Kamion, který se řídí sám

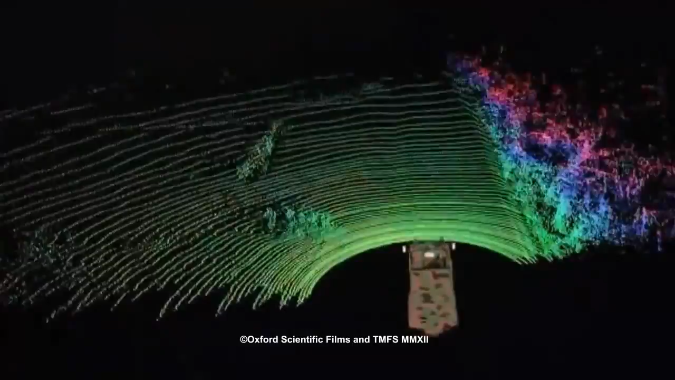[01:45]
And this is what that looks like.
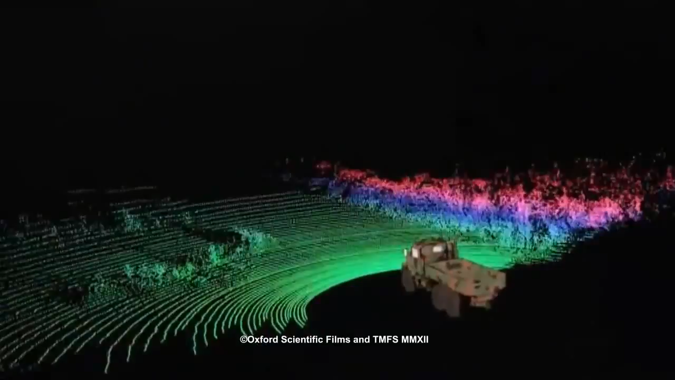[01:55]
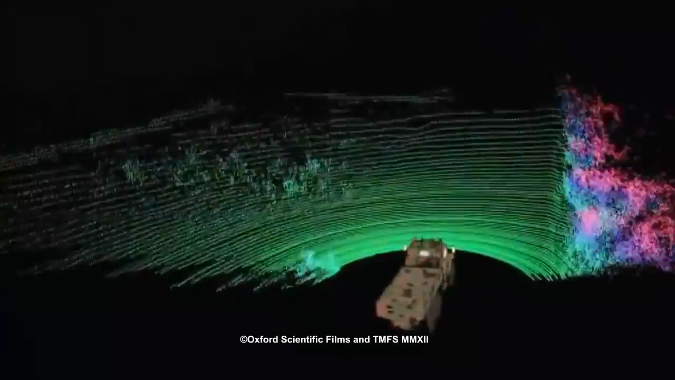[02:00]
Build those up over a couple of seconds,
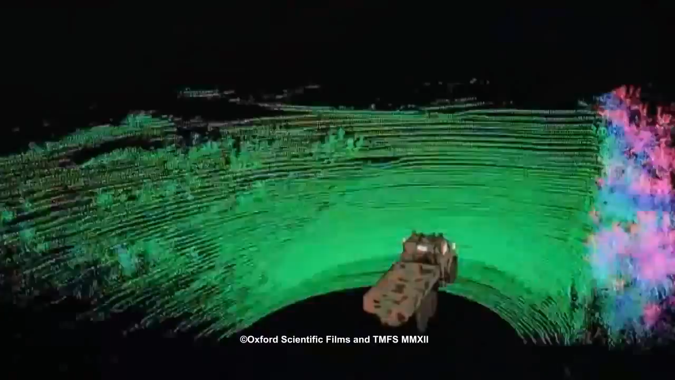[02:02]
and the Teramax gets an astonishingly accurate map of its surroundings.